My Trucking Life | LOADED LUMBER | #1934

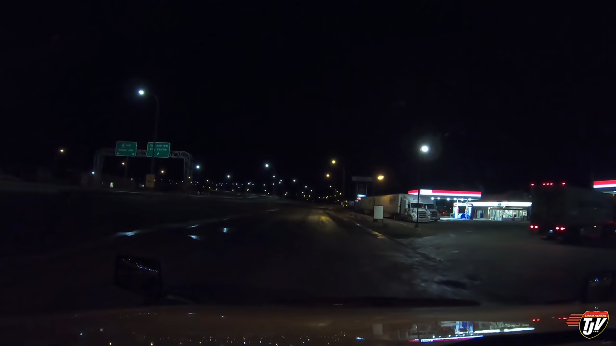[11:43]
if we can get around this pike driver here don't lose a don't lose a tire in the pothole let's see if we can find some parking here these guys are already parked up here in the front which makes me think that it must be pretty full